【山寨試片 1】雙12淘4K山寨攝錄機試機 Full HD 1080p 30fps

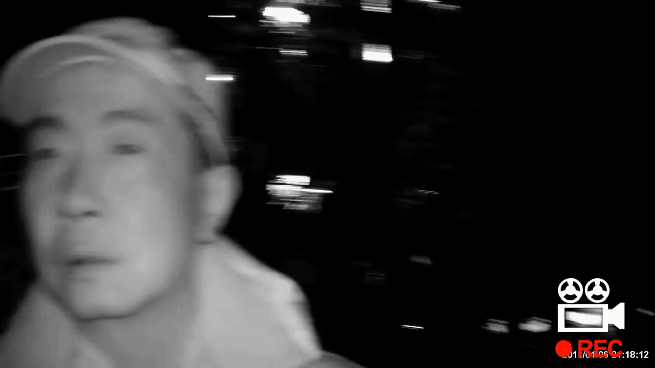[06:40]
现在开了红外线夜市的功能可以完全清楚看到我的样子但是画面就变成了黑白